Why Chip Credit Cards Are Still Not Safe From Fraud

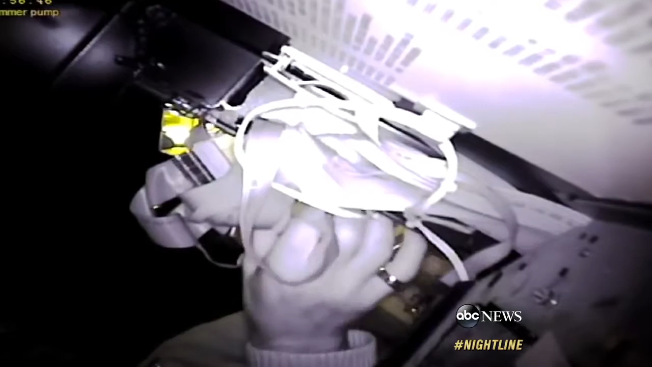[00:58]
Those fingers, an alleged thief apparently searching for the skimmers he'd earlier placed in the pump to harvest card info.